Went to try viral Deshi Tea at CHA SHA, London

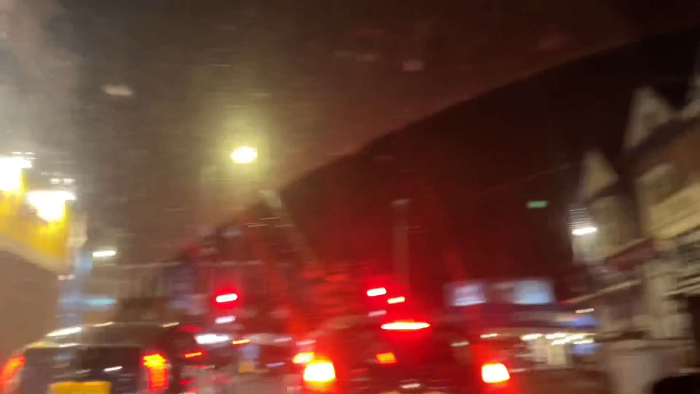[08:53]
এলাকাটা খুবই লাইভলি আমরা এই ফার্স্ট টাইম আমরা এই উইমলিতে এসেছি ইজ ভেরি ভেরি লাইভলি লাইক গ্রিন স্ট্রিট রাইট এক্স্যাক্টলি হ্যাঁ